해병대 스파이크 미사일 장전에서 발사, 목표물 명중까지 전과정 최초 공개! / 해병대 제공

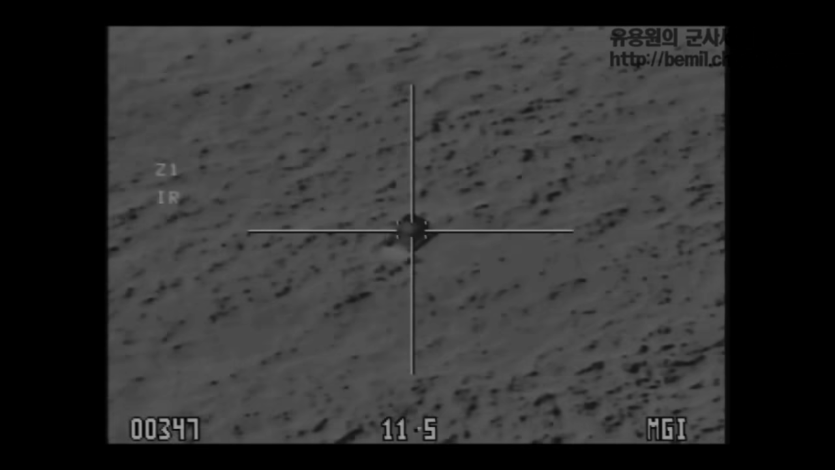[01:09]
지속적인 표적 업데이트. 지속적인 표적 업데이트. 표적 중앙부 조준. 표적 중앙부 조준.